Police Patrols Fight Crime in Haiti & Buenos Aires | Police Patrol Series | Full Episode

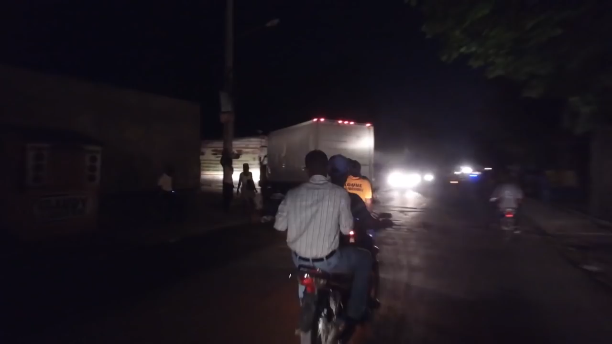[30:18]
The officers continue their checks. Now, two-wheeled vehicles are the main target.
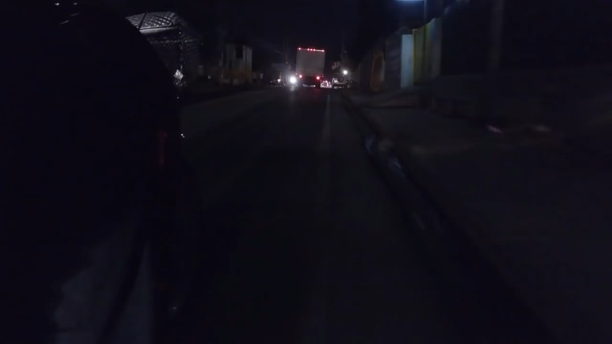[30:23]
In Jacmel, there are more of them than cars and it seems that there aren't many citizens willing to follow the law of the roads.